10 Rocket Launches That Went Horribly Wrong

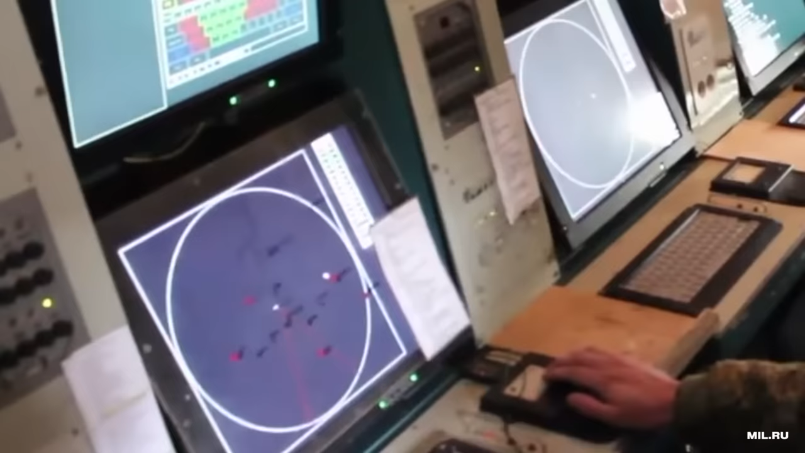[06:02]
Each is equipped with an automated guidance system that locks onto incoming targets.